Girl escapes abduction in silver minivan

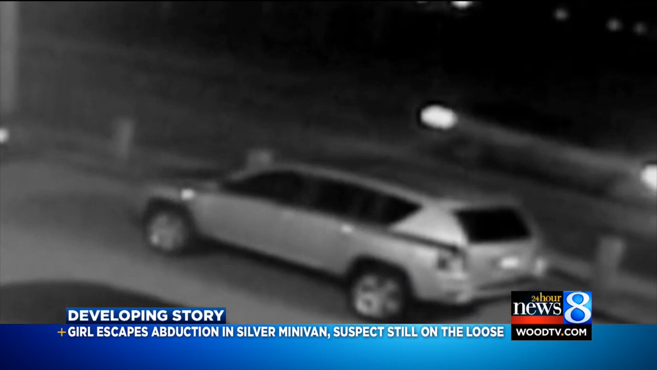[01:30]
THE WHITE OR SILVER MINIVAN ALSO CONJURES THE IMAGE OF THE WHITE OR SILVER MINIVAN SEEN IN VIDEO FOOTAGE FROM THE DISAPPEARANCE THREE YEARS AGO THIS MONTH OF JESSICA HERRINGA, THE 25-YEAR-OLD WHO WENT MISSING IN NEARBY NORTON SHORES.